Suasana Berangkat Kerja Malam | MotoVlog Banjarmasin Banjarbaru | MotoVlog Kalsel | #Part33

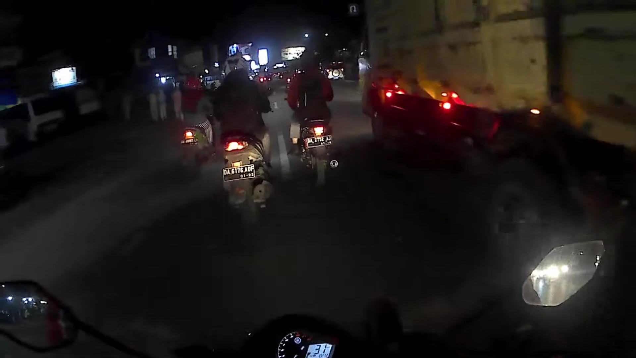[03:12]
Aduh, kalau bergandengan bahaya. Atau apa, sejajar kendaraannya. Ada truk yang masuk wilayah perkotaan ini, daerah Kabupaten Banjar, masih pemerintah Kabupaten Banjar untuk wilayah kepolisian Kabupaten Banjar. Ini udah masuk Tugu Selamat Datang untuk daerah Banjarmasin.
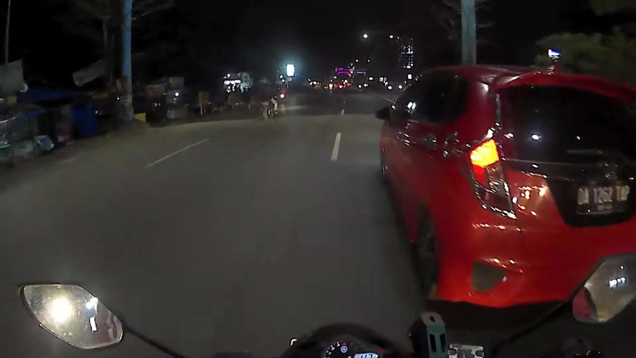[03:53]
Harus pelan-pelan aja di daerah sini. Nah, itu yang kelap-kelip itu. Itu ini Tugu Selamat Datang kilometer 6. Tugu Pal 6.
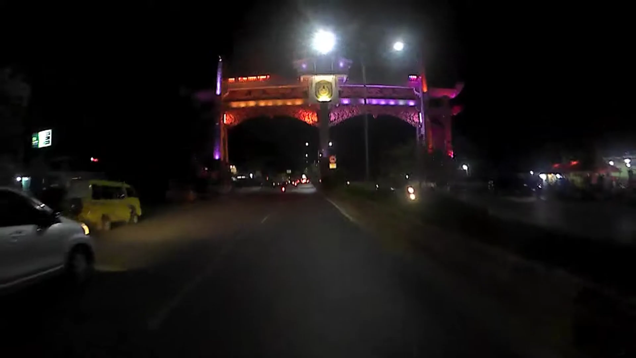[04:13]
Kita lurus. Ada di jalurnya lurus. Dan sudah masuk daerah perkotaan yang padat. Ini daerah Banjarmasin namanya.
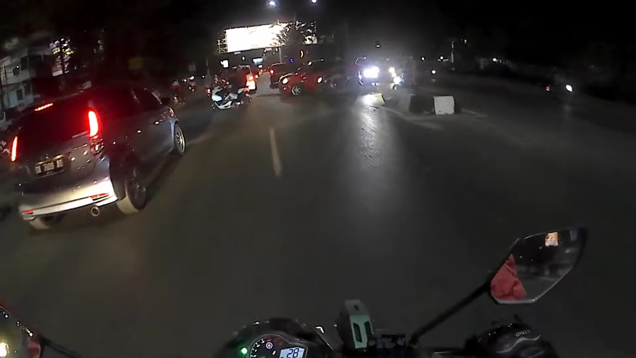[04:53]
Iya. Ini weekend, jadi mulai padat kalau daerah Banjarmasin. Orang-orang pada jalan-jalan ke Banjarmasin.
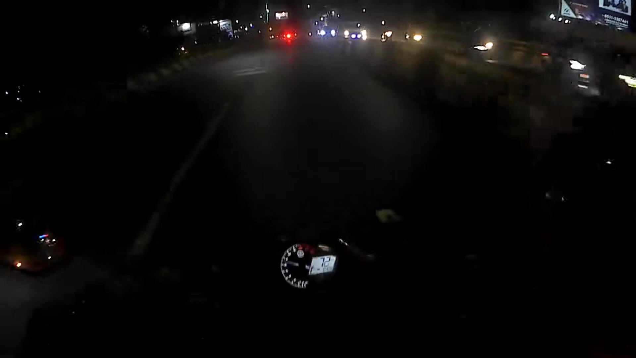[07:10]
Iya, ini udah lewat flyover. Oh, 4 kali bro.